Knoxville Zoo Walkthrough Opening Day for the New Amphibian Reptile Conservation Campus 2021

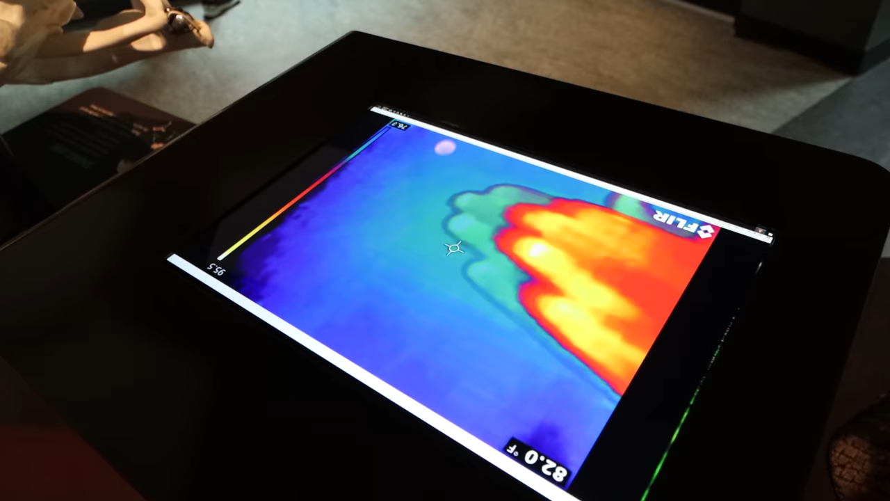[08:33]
On screen: spot 82.0°F
Oh, wow, Don, your hand is... They see your heat, huh?